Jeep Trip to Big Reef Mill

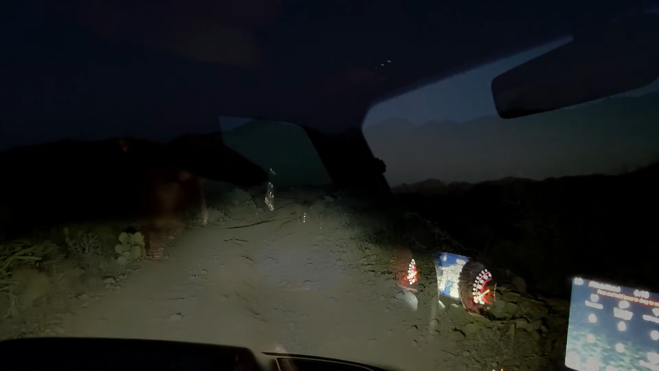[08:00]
Off we go into the night. We were really thankful to have installed upgraded LED headlights to replace the OEM units. They really lit up the trail quite well, but I still think that I'd like accessory floodlights for any serious trails after dark. Can you see okay? I can see fine. Okay. Good. As long as we're going six miles an hour.